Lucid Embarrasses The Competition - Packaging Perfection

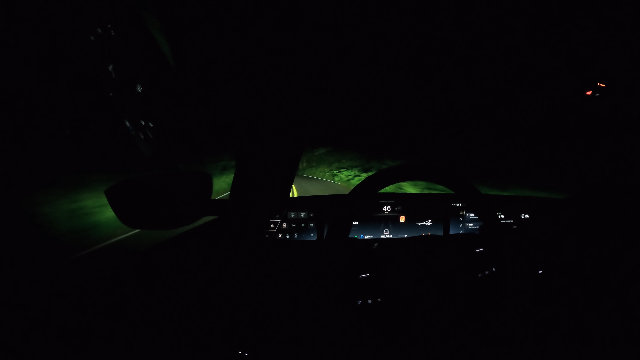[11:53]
And another really cool thing about these is that although this is solid state, so these modules don't actually pivot, you can turn the light into the corner using these optical channels that are part of these lenses.
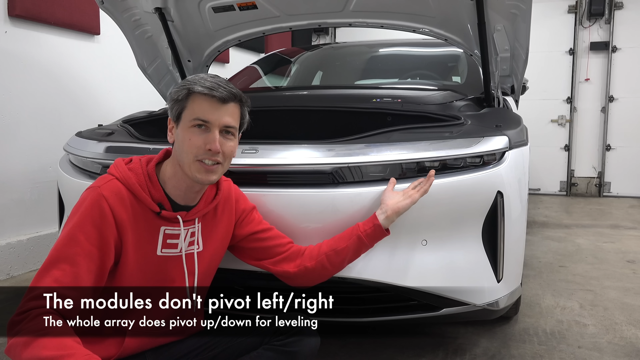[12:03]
And so these optical channels can shine that light.
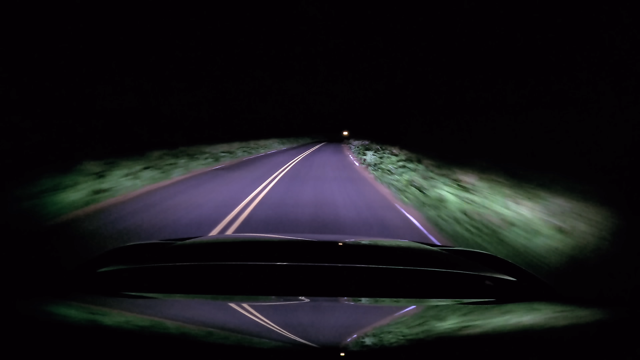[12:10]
As you turn the wheel, it's turning that light into the corner so you can better see into that corner. And then as you turn back, that light comes back with it and reduces the amount that you're shining out to the outside there. So you're always keeping the lights pointed and giving you this homogenous view in the direction that you are driving.